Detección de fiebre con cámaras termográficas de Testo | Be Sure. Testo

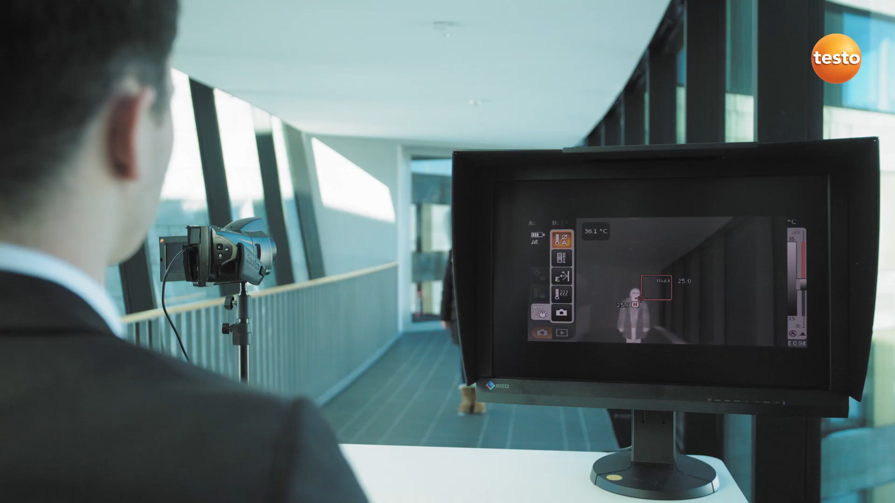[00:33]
The checks can now begin. In order to obtain correct readings, the subjects must maintain a distance of 1 to 2